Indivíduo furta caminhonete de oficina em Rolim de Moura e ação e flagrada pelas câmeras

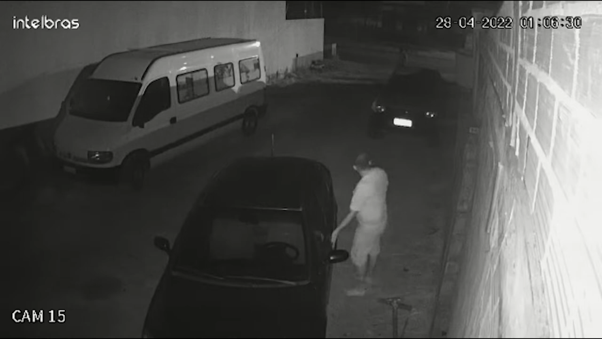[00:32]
desde o início da entrada aqui na oficina, estivesse sendo registrado pelas câmeras de segurança. Nas câmeras de segurança é possível ver o momento que ele adentra aqui na oficina, mexe com a caminhonete, funciona a caminhonete e sai e vai embora. Nossa equipe de reportagem procurou aqui o proprietário da oficina, também os colaboradores da oficina, mas ninguém até o momento quis se pronunciar quanto ao assunto, até porque ainda está sob investigação.